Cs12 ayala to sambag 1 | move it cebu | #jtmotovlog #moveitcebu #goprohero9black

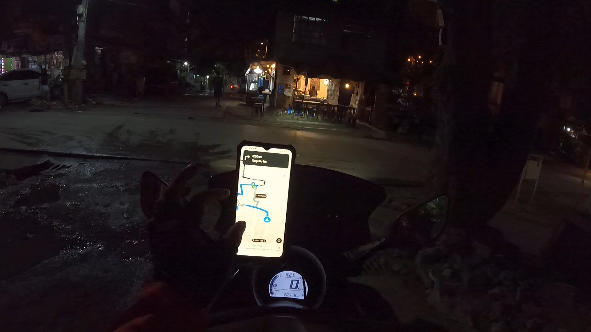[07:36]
arriving in 2 minutes at 9:28 PM this route is toll free alright folks I'm all good